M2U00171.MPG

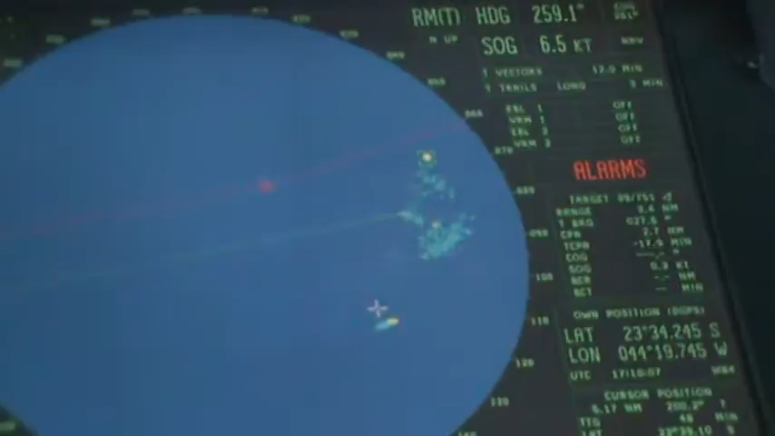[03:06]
We have different types of devices.
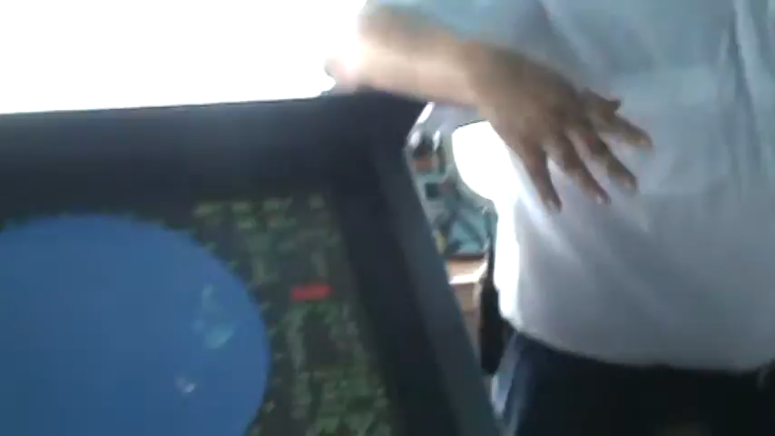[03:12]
We are going to make the navigation more safe. One of them is the radar. What is this? Do you know if you go to the Converse number 11?
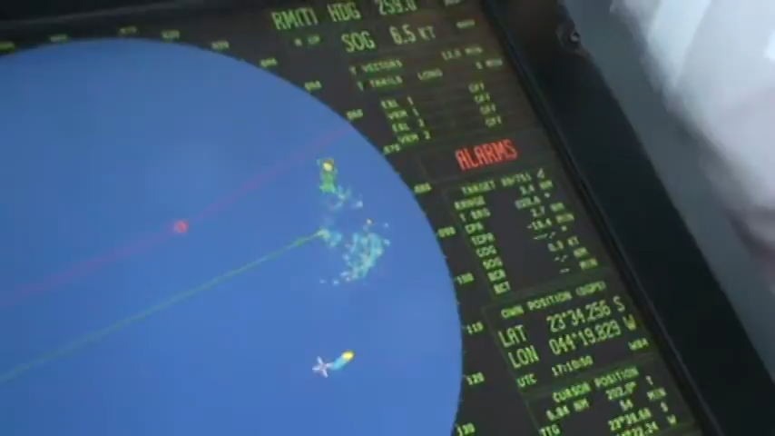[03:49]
Here are different planes. Now, this one is there. Ah, yes.
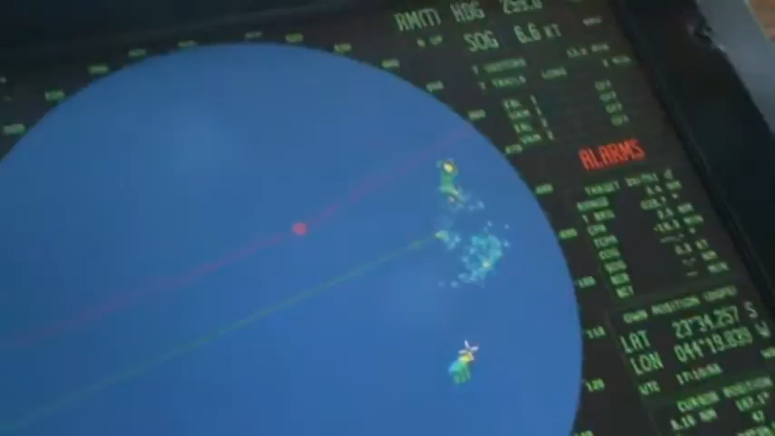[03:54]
The police. What happens is that a lot of people don't know.
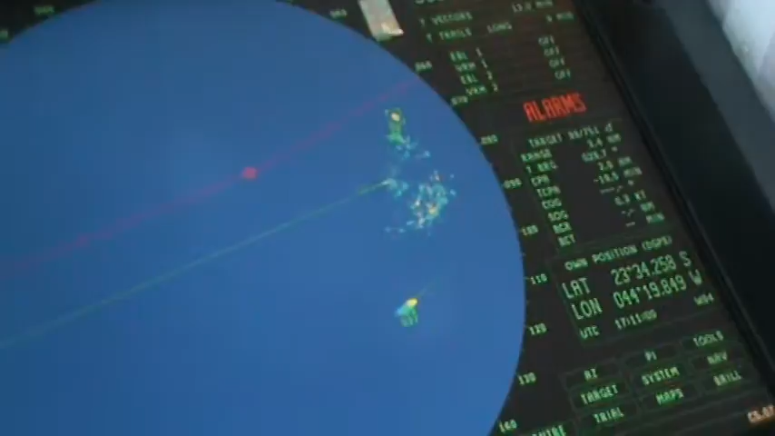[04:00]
It is more easy. You see? Like this? Like this is much better.
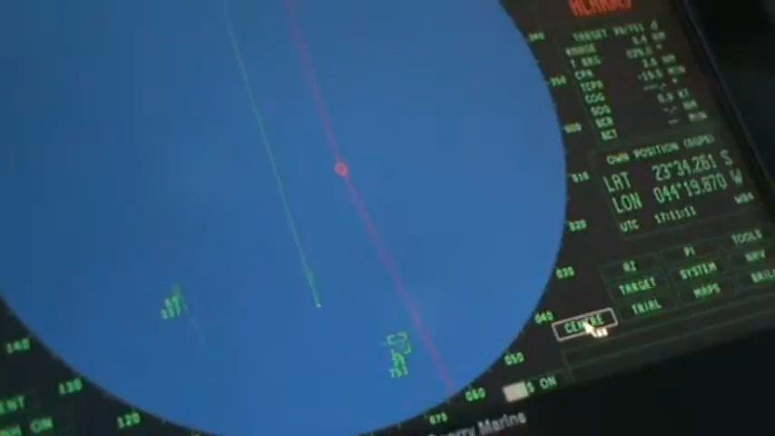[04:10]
Here is the plane. On the left side. On the right side. The plane is small. Yes. And the other visualizations was with the north above. Ah, so the visualizations are bigger. Yes. No, it's not the visualizations. No, it's the same. The position is bigger. Yes. No, no, no.
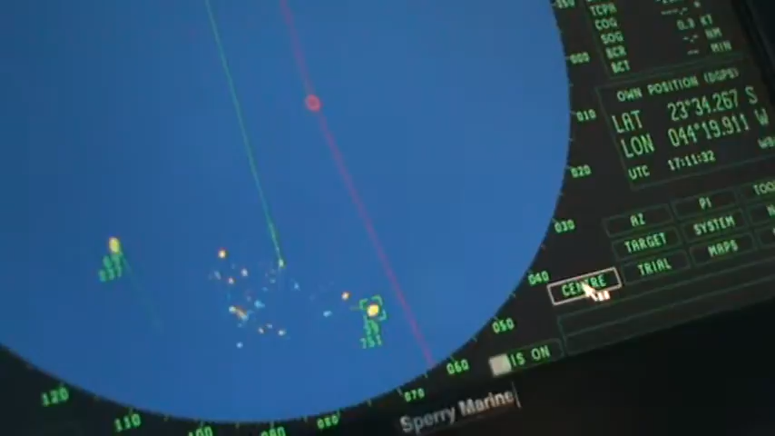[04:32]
No, no, no. Now, this is much easier for you to know where the plane is. Yes. Is it on the border?
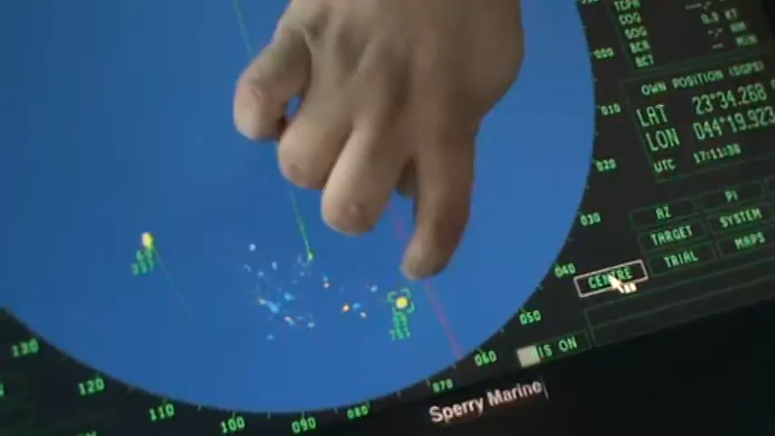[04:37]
Is it on the border? Yes. As I was before, I was with the real north.
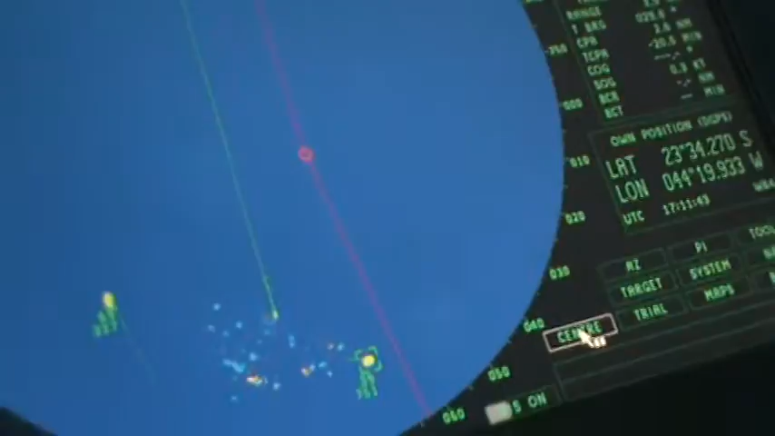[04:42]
Ah, yes. Yes. So, we are right now. There is a road of 260. We are more or less south. Which is what many people have.
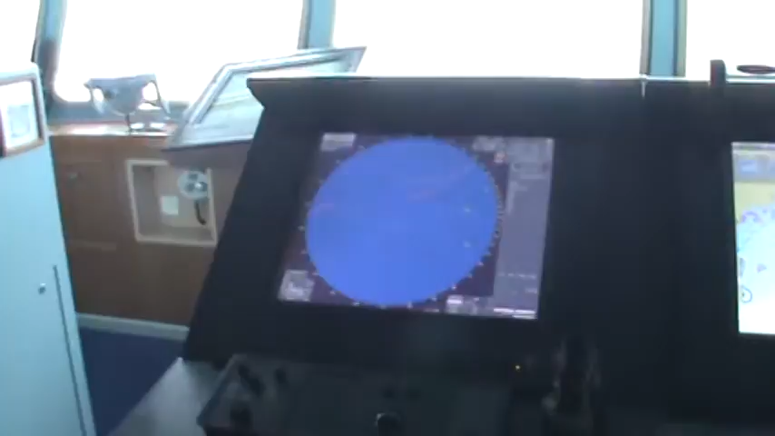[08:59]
There's some many waves because this is some radio waves that just with the heavy surface.
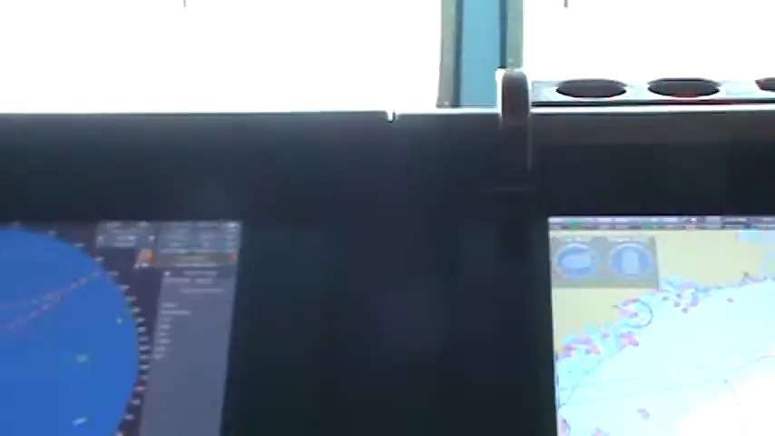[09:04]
But this one is actually, for us, it's not a problem. We see that the dust is just really steady.